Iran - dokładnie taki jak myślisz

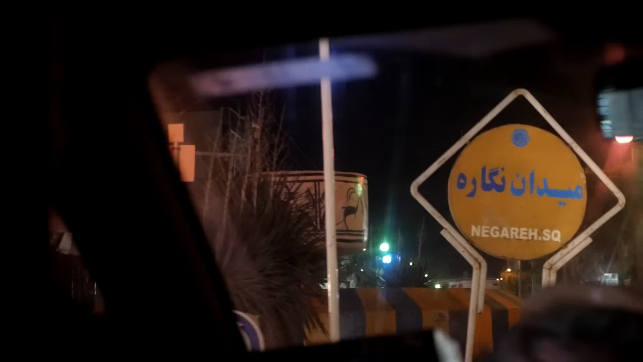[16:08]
Tu jest właśnie to rondo, na którym jest ten kubek,